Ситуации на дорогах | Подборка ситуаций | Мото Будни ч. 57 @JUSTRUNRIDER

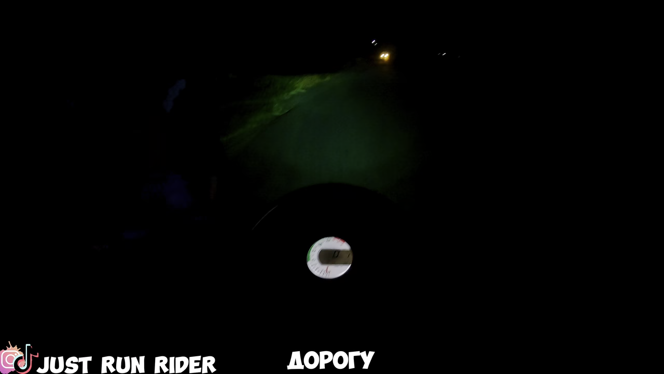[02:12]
Ты чё на дорогу выбежал, я спрашиваю? Чё ты выбегаешь? Я на машине еду, ты всё на дорогу выбежал, я тебе говорю. О, ну, блядь, а там ходи, блядь.